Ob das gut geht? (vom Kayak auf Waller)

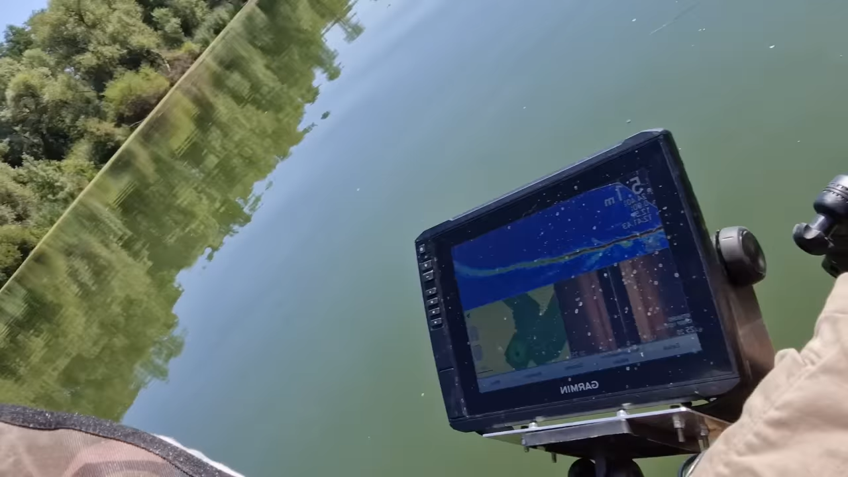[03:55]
Aber ja, also ich bin eigentlich hier sehr zufrieden. Vertical Jig hängt hier, wenn ich gleich anfange zu angeln.